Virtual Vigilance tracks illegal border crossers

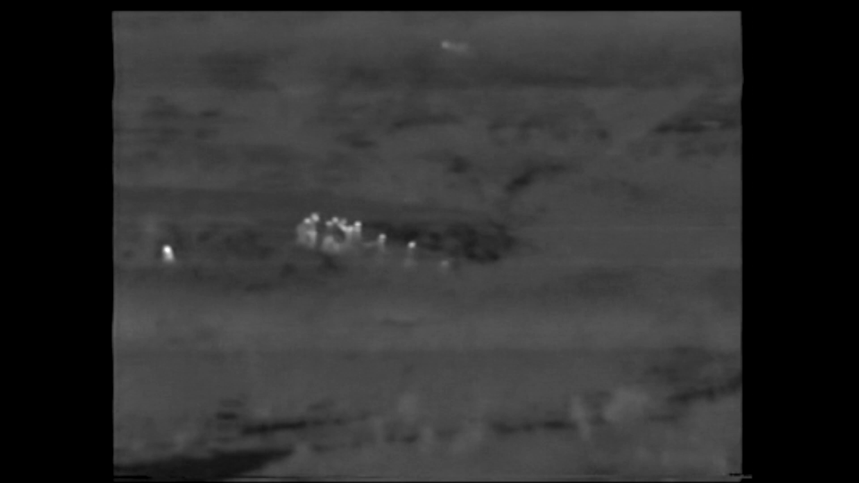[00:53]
Okay, they're on the move. Okay, this is where it gets pulled.
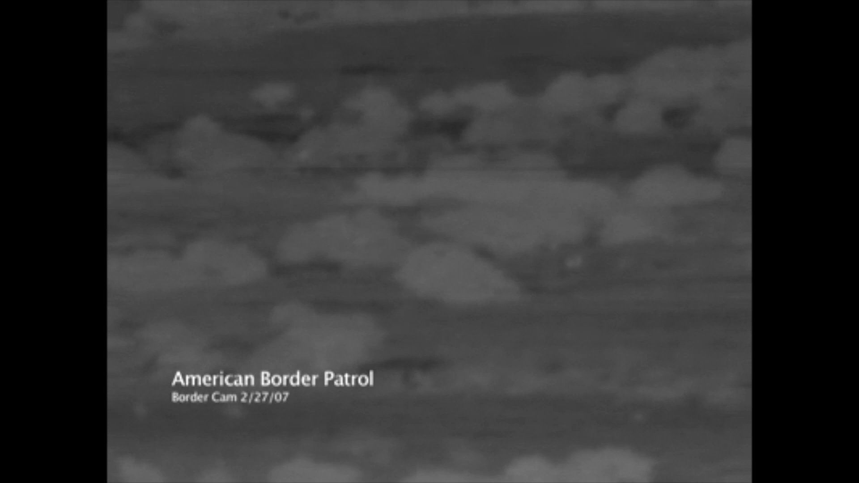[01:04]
Oh, they all just coiled. What's this? Quail means run. When they say quail, they're not kidding. Those are agents.
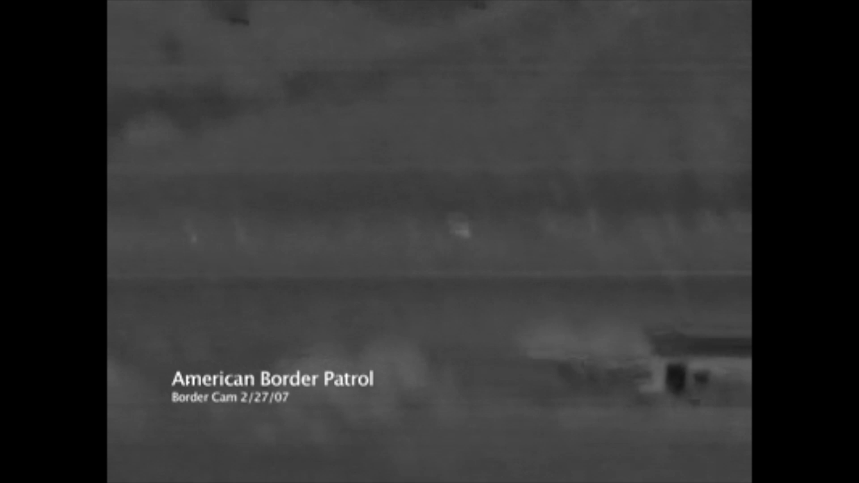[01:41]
They're running straight north. And there's one single running up the mountain, westbound. The other ones are all running north. You can see people running north. They split up. They break up. How far south are they at Coronado? They're north of Coronado. That's more than 17. Oh, yeah. No, that's like 2325. 2325. 2425. They're north of the park sign.
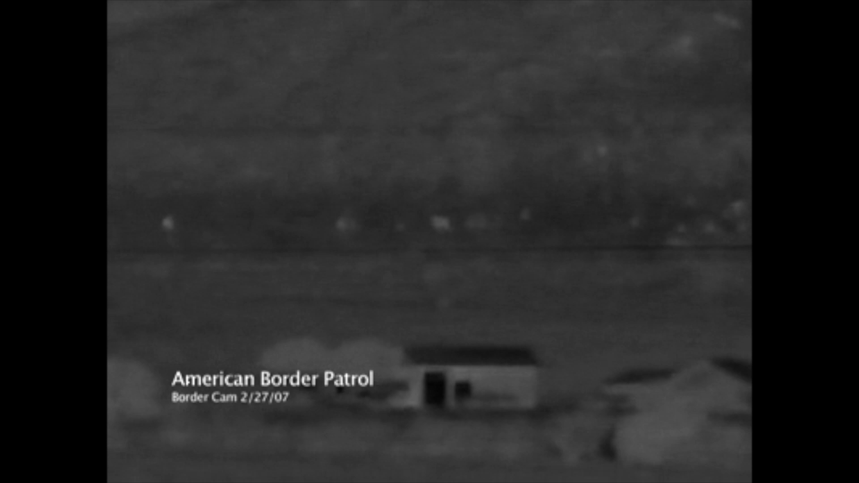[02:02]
They're just running out. Look, they're on the side of the mountain. They're just starting to spread out everywhere. Spread out. There's a marathon runner out in front way out there. There's a mountain climber going way up.